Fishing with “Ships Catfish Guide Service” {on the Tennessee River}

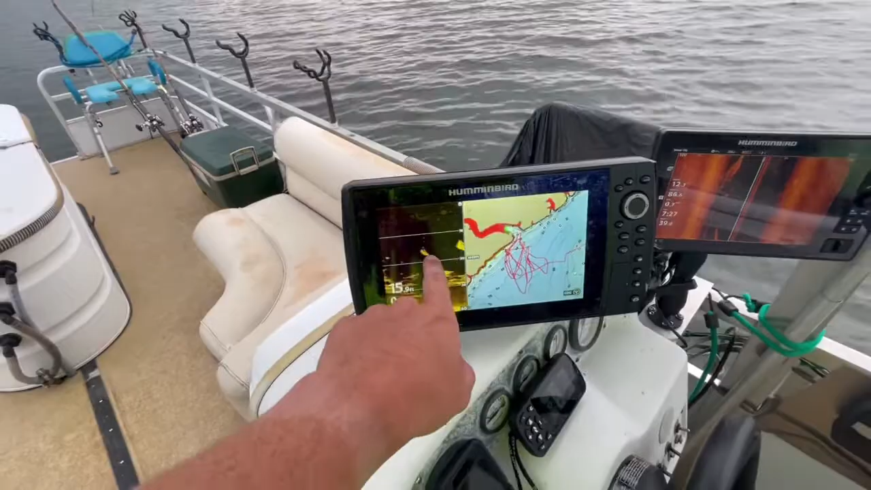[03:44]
And then all that right there is, you know, actual catfish and everything. So... Let's see what Dad's got here.
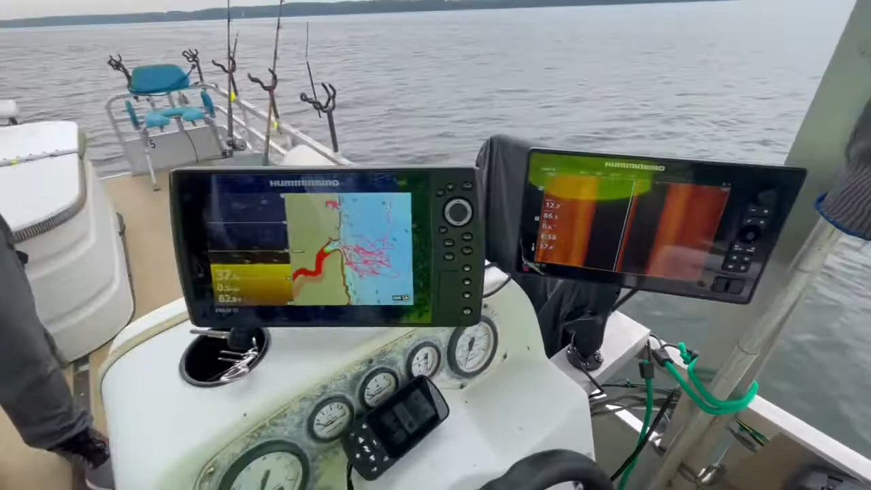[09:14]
and uh so we got the gps here this is kind of all where we've been this morning see we're just kind of making a little pass there